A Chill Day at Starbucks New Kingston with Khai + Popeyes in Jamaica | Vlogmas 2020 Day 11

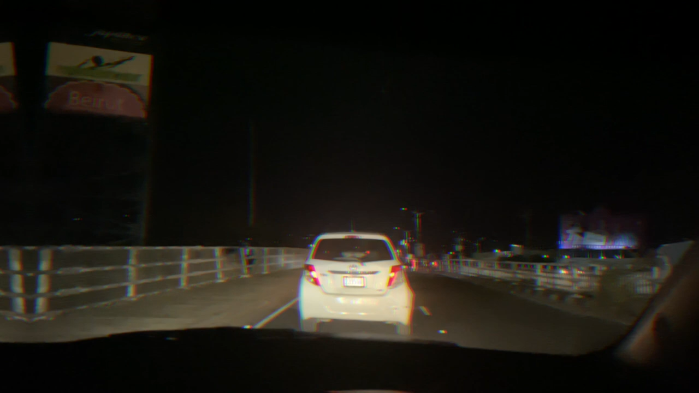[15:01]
So sorry, guys. I was driving real hoggish a while ago. So, you know, I can't catch it on camera or whatever. Because, you know. You know. I swear, something wrong with me sometimes. I think it's because I ate. Ugh, look at all that light. I need to make a wipe off the camera screen because there's no way it's so blurry.
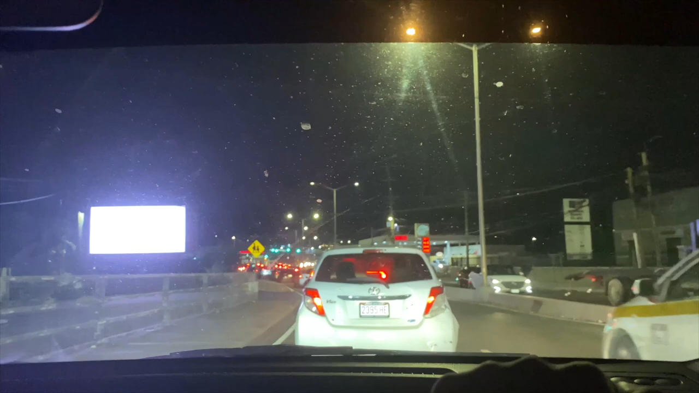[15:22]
Well, the windshield kind of dirty too, so maybe at that. We'll see. Shame, this is my windshield.
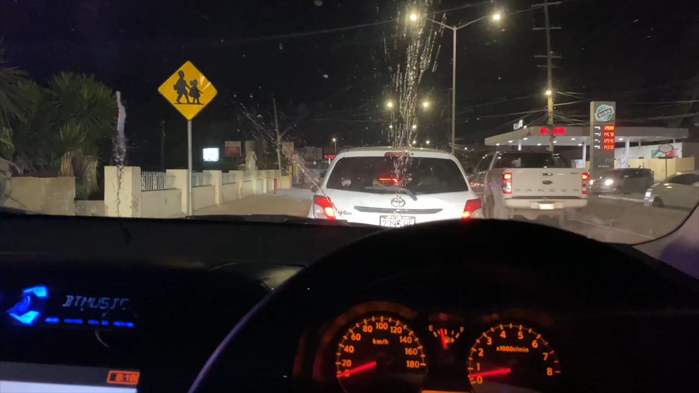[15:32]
Let's get some water up on there.